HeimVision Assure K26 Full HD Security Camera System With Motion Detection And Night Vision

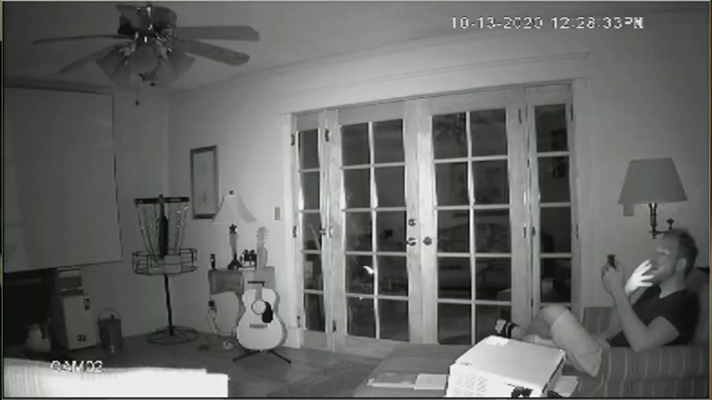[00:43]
There of course is night vision, motion detection, video loss alerts, remote viewing, and camera blocked alerts. That's if someone was blocking the camera, you would get an alert.
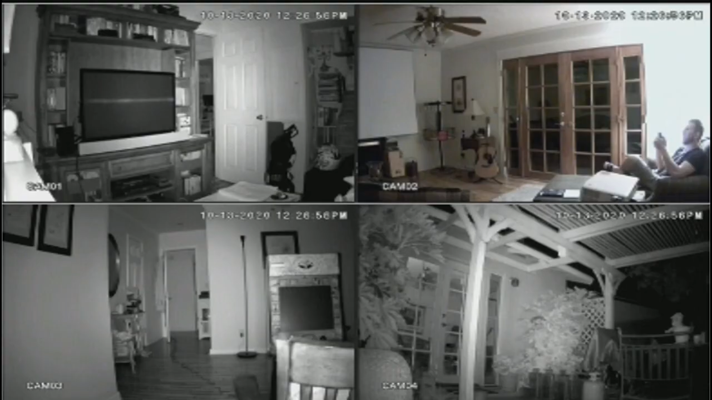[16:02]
I'm going to give you a couple different looks as we take a little gander. First off, let's go ahead and look at the completely dark room,
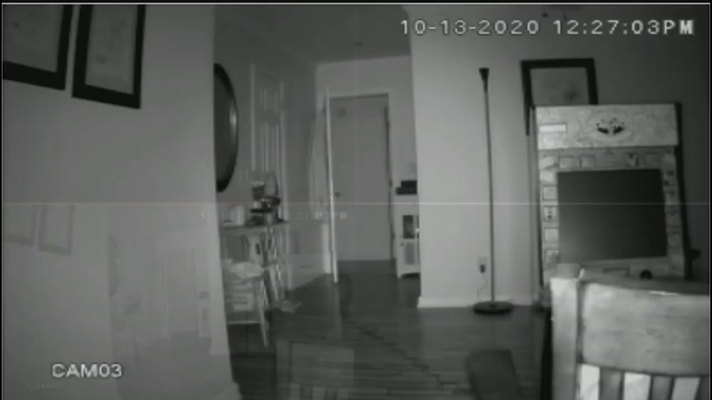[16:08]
which is going to be the office back here in the back. Let's go ahead and switch over to of course HD to clean that up a little bit. As we can see all the way through the hallway, my video game, the lamp, the wood, all the details, the pictures to the left.
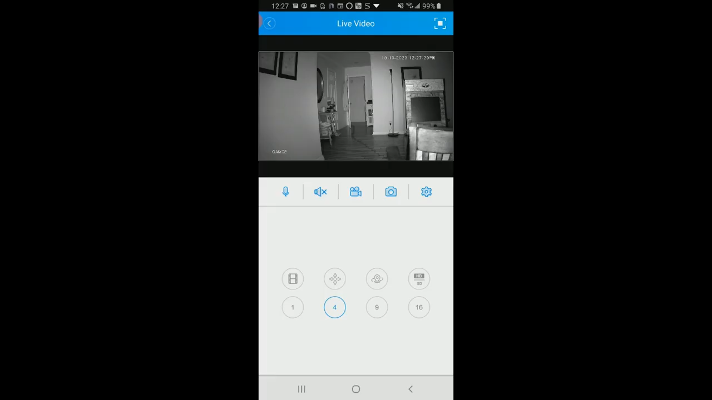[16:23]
That looks absolutely stunning. Closet door to the left there. Let's go ahead and go back. And let's go ahead and take a look at this room again. Let's go ahead and clean that up to HD. Looking great.
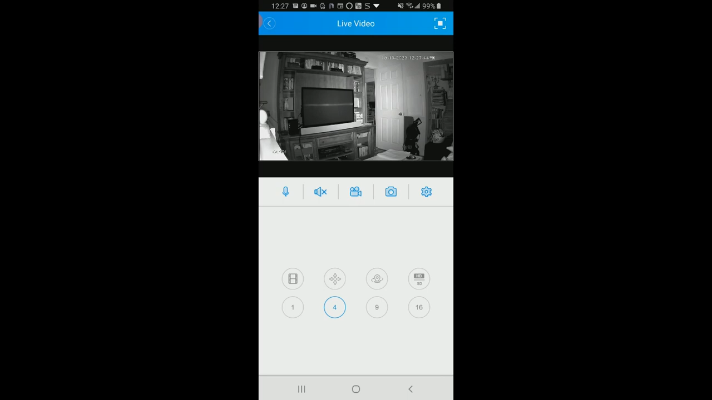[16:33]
Television there. Entertainment center looks very clean. Now let's go ahead and go back to this room here.
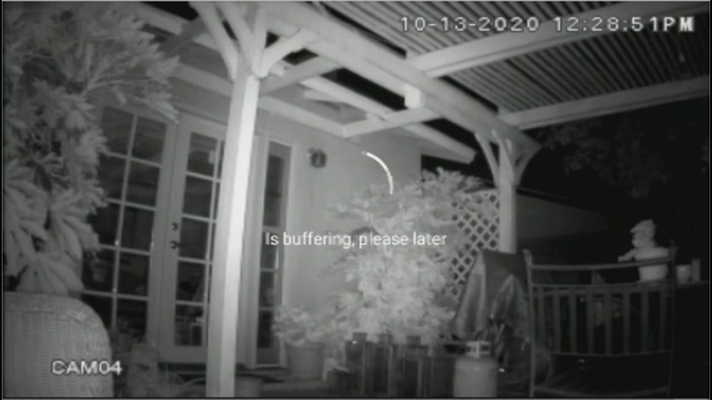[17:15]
And let's go ahead and click on the outside one and clean that up to HD as it looks great as well. Going through to the door there, the patio, the propane tank, the decorations.